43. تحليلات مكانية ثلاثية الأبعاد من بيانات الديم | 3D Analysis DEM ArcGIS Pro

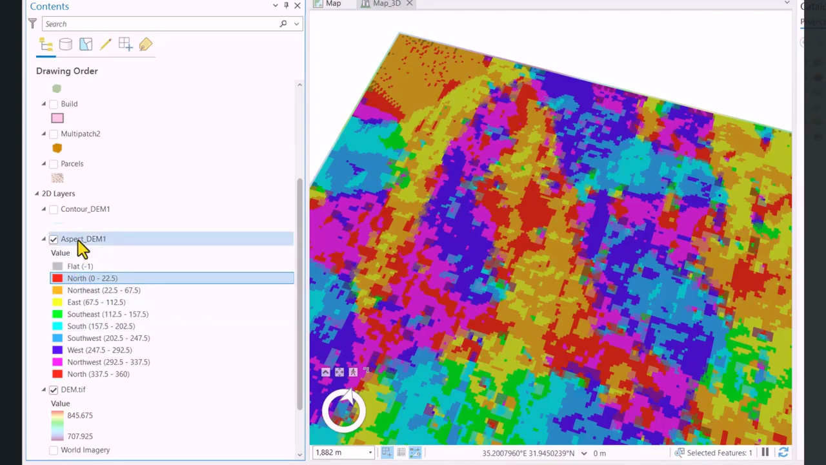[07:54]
والأوجه كل وجه بيكون إلو لون معين أو ترميز معين نقدر طبعا احنا نكون بتغيير السيمبولوجي بأي طريقة احنا نشوفها مناسبة
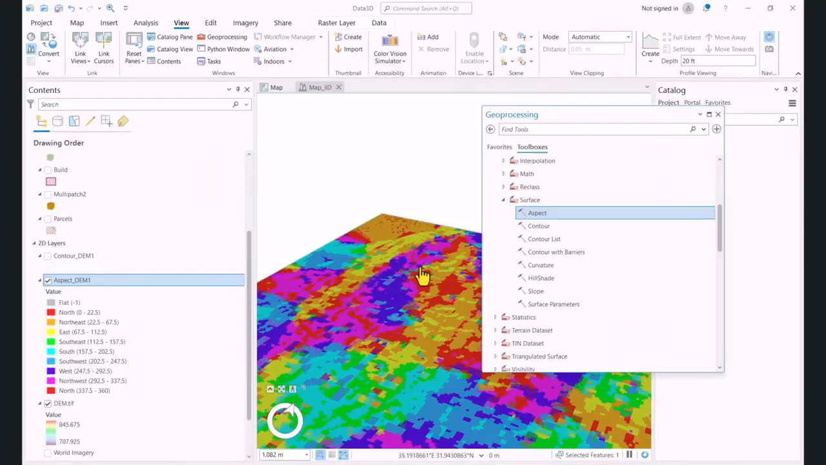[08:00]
ايضا نقدر نكون بإنشاء خريطة الضلال نكون بإدخال الدم